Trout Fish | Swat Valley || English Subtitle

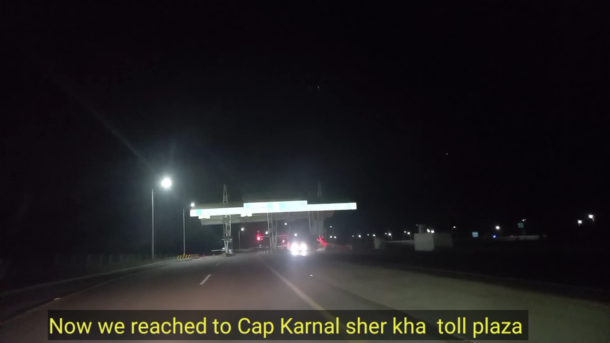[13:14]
आप कैप्टceptन करणल शेर खान वादी एंटरचेंग से हम हिंटर होगे, ऑट हो रहे हैं, और पिशावर की तरफ निकलने, तो अब हम पिशावर वादी टोकन लेंगी, ठीक है,
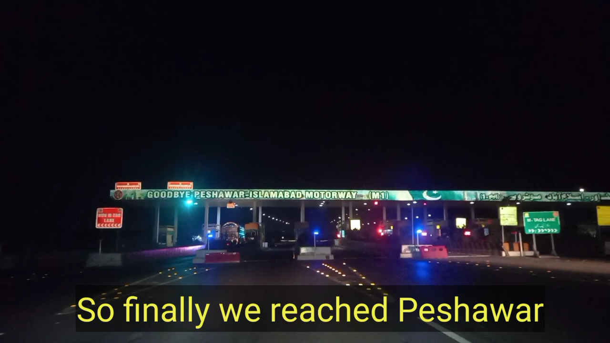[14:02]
अब यहां पर हम अदा करेंगे टेक्स और उसके बाद हम लगेंगे गाउं की तरफ साड़े पिंड की तरफ
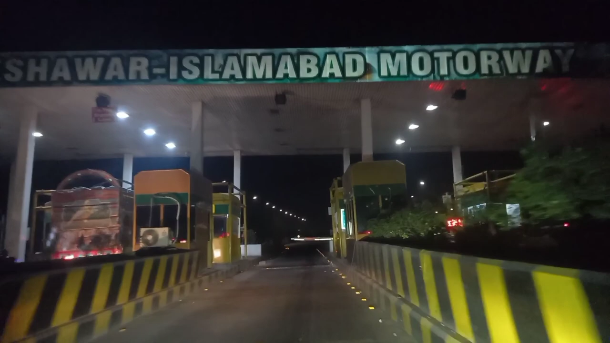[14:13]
ठीक है अभी हम चुप चाप करके इनको पे करेंगे
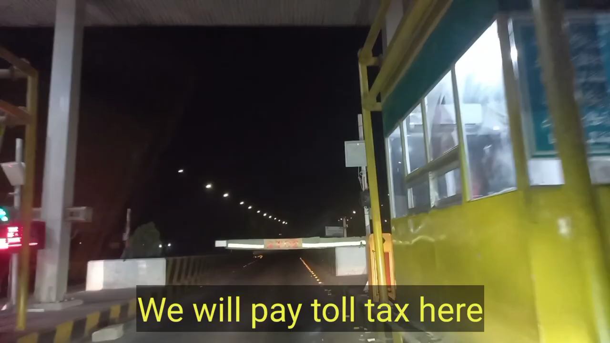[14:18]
टेक्स शक्रिया
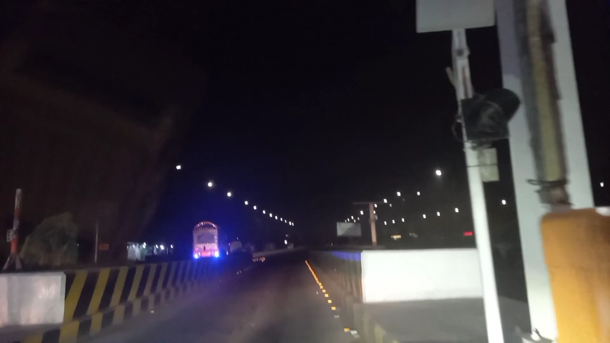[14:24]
यह चनाब हो गया पिशावर का भी सफ़र
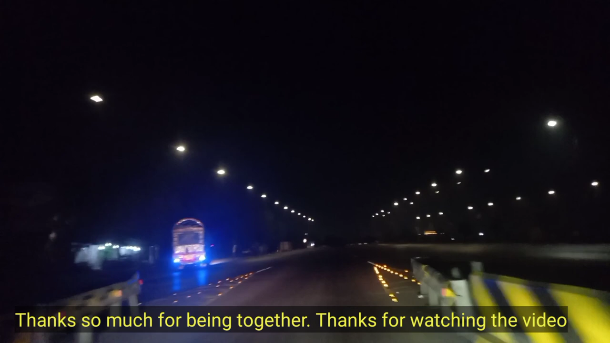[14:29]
एंड यू समझ लेके मुटरवे एंड हो गया पिशावर वाला भी अभी हम बढ़ेंगे